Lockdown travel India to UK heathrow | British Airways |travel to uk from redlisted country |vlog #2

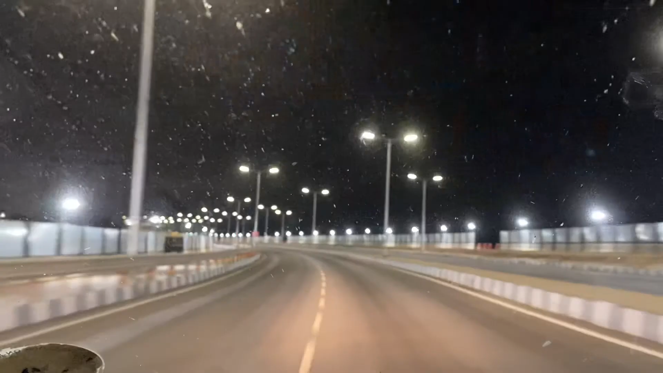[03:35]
நாங்கள் போகிற வழியில் ஃபுல்லாக லைட்ஸ் எல்லாம் போட்டு சூப்பராக இருந்தது. ஸோ ஃபர்ஸ்ட் டைம் ஃப்ளைட்டு, ரொம்ப எக்ஸைட்டிங்காக இருந்தது, பயமாக இருந்தது,
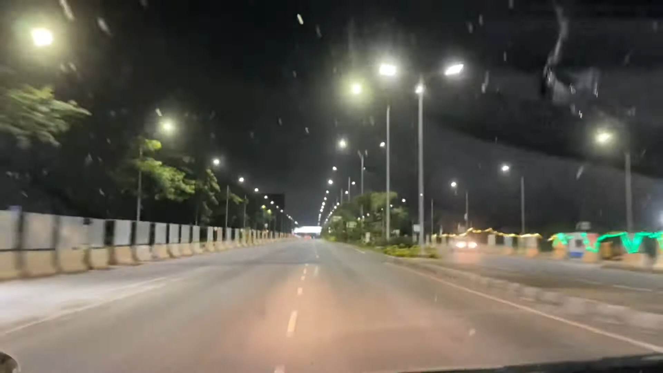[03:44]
த்ரில்லிங்காக இருந்தது, ஃபர்ஸ்ட் ஃப்ளைட்டு. ஸோ ஏர்போர்ட்டுக்கு அப்படியே பக்கத்தில் வந்துகிட்டே இருக்கோம்.
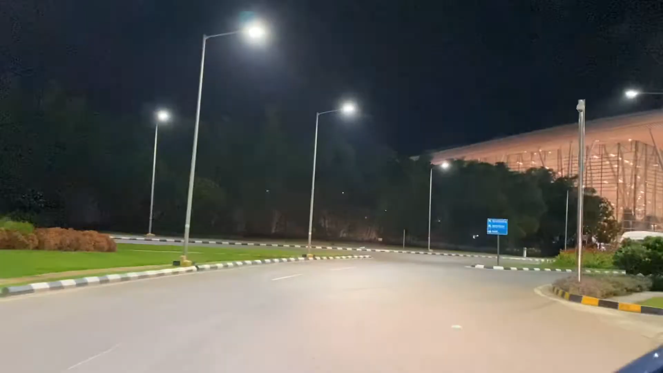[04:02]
ஸோ 7 மணிக்கு என்னோடய ஃப்ளைட்டு, பட் 4 மணிக்கு முன்னாடியே இருக்கணும்னு சொன்னாங்க. ஸோ வந்தாச்சு. உள்ளே வந்து இந்த இடத்துல இறங்குற இடத்துல வெறும் 3 மினிட்ஸ்,